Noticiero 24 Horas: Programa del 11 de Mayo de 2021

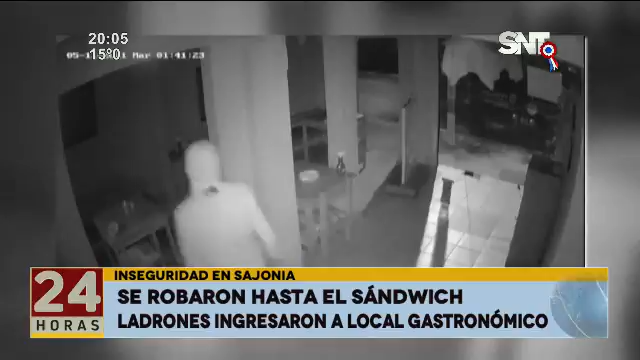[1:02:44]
En la segunda ocasión regresa para llevarse un televisor y hasta el sándwich que estaba expuesto a la venta para el día siguiente. Pero esas cámaras no permiten ver la parada o el número de taxi.
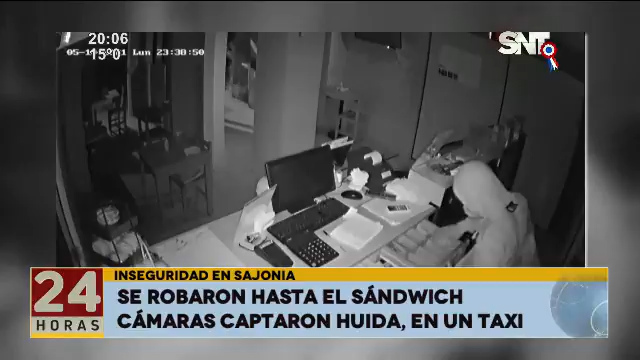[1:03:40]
Vino una segunda vez para llevarse, ya que iba a ser sospechoso como el hombre que llevaba sola cabeza a lavarropas, que aparezca a la medianoche paseándose por las calles de Sajonia con un televisor bajo el brazo. ¿Qué es lo que nos decía la víctima? Y la verdad es una impotencia increíble.